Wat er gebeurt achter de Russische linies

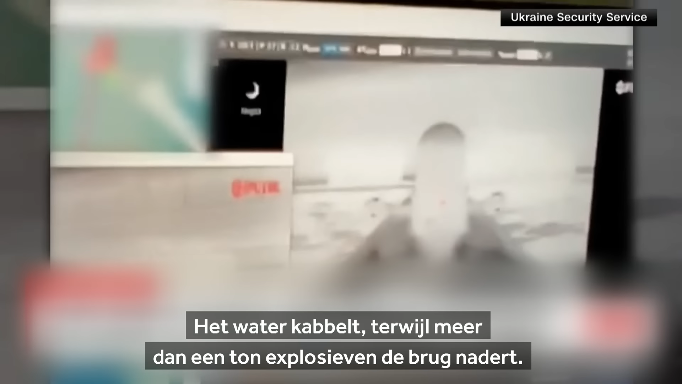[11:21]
The water rippling as up to a ton of explosive approaches the bridge. Cameras on the bridge captured the first blast
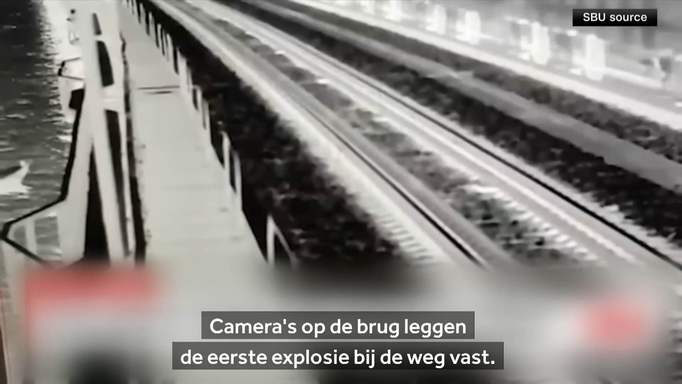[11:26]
on the road section and another on the railway tracks at about the same time.
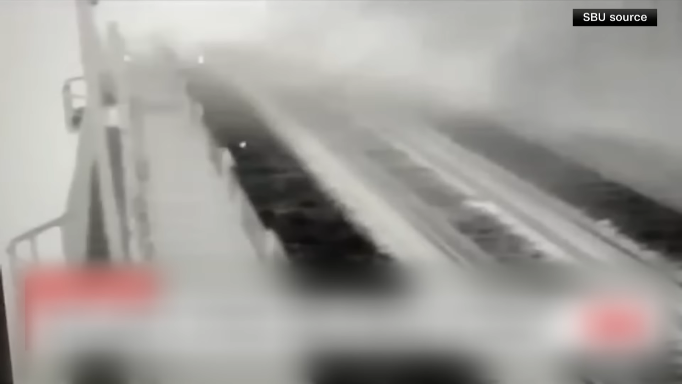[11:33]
We zien bijvoorbeeld na de eerste aanval op de Kerchbrug dat de spoorlijn 2 of 3 weken niet gebruikt kon worden. Dat is heel veel. Maar niet voldoende om de aanvoer vanuit Rusland echt te doen stokken.
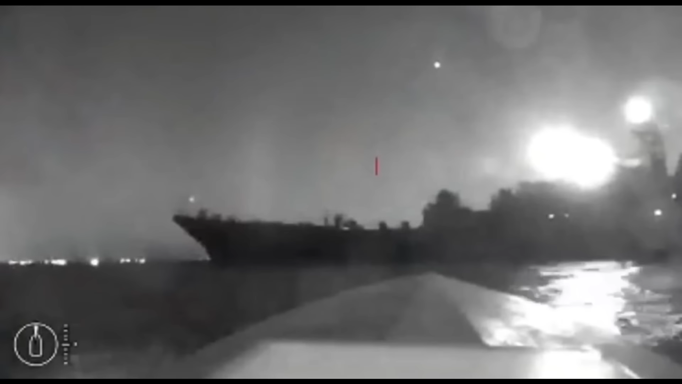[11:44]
Maar de aanvallen op die bruggen en op andere plekken op de Krim tekenen de Oekraïense pogingen om het Schiereiland als logistieke hub te raken.